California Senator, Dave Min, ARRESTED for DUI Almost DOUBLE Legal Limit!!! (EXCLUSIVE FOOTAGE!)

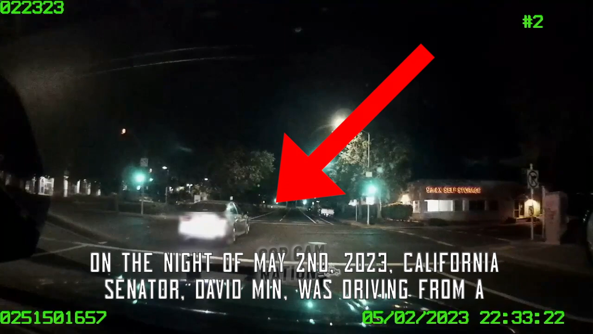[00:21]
On the night of May 2nd, 2023, California Senator David Min was driving from a downtown Sacramento hotel to his place of residence.
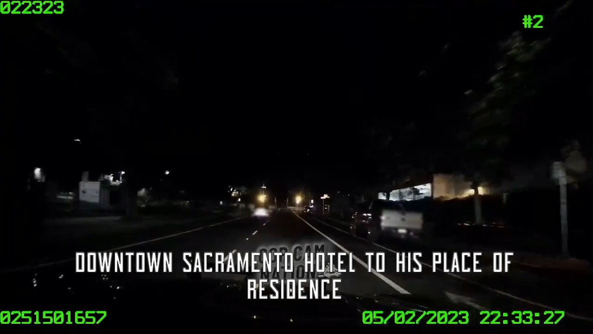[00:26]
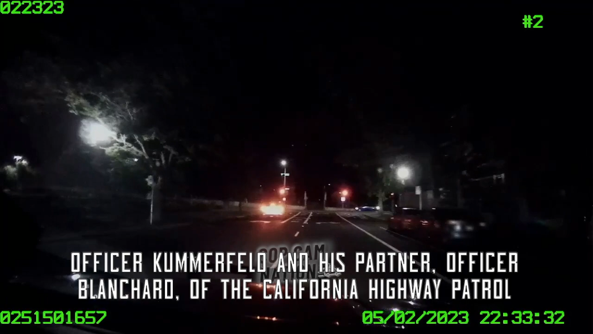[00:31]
Officer Kummerfeld and his partner, Officer Blanchard of the California Highway Patrol, observed the senator's vehicle traveling without headlights on during dark hours.
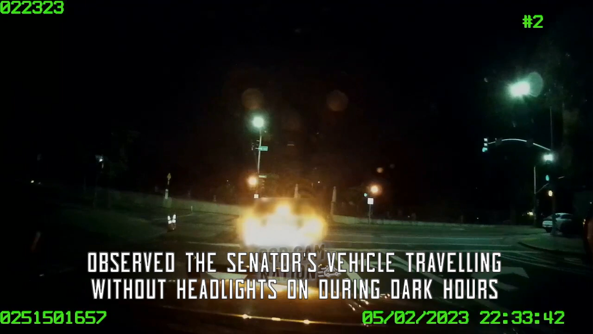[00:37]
They followed him for several blocks before observing him stop at a traffic light.
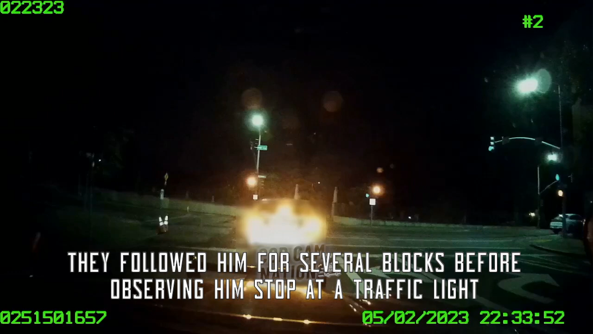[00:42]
Senator Min proceeded to drive through the intersection while the traffic light remained red.
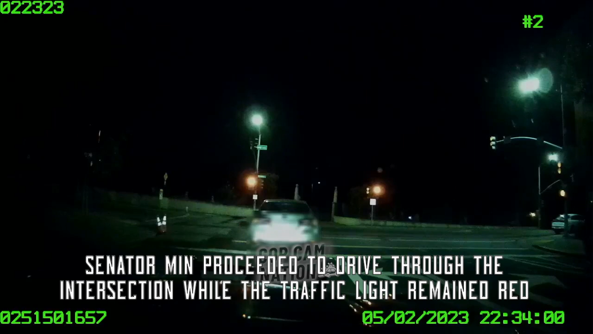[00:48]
It was at this point that the officers knew they could no longer allow the senator to be a menace on the streets.
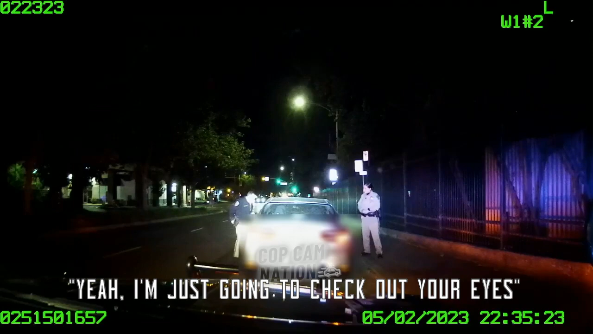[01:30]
The senator was then escorted out of the vehicle for field sobriety tests.